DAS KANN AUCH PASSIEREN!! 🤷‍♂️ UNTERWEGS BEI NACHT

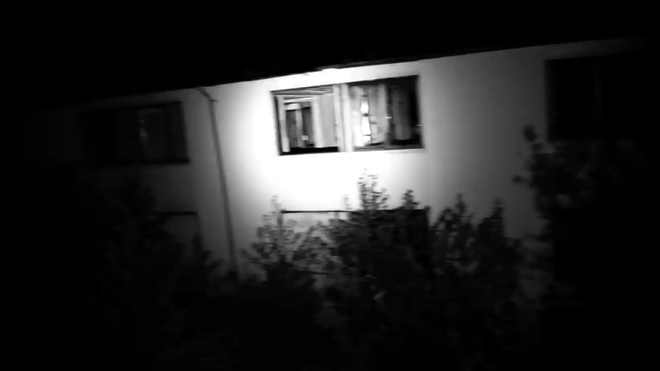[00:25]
Ganz viele Container zusammengestellt haben. Nee, ich würde sagen, wir gehen wieder zurück.